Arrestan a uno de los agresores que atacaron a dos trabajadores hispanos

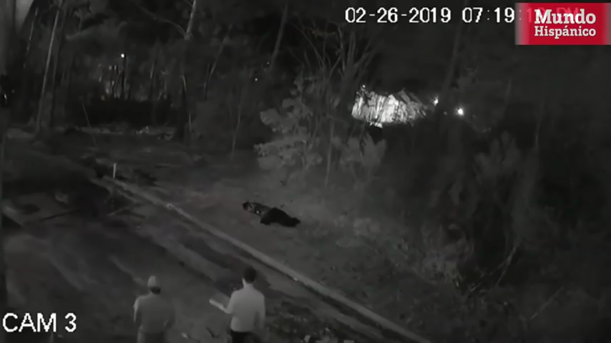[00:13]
Hoy quiero contarles una buena noticia, y es que recuerdan que esta semana les expusimos el caso de dos muchachos latinos que al salir de comer de un restaurante del condado de Winnet en el estado de Georgia fueron atracados por dos sujetos, dos hombres afroamericanos, uno de los cuales portaba una pistola. Recordarán el caso que les expusimos unas imágenes exclusivas a las cuales tuvo acceso Mundo Hispánico donde se veía claramente como los sujetos, aprovechándose de que estaban armados, golpearon y al final antes de irse y despojar de las prendas a sus víctimas, le dispararon en la pierna a uno de ellos.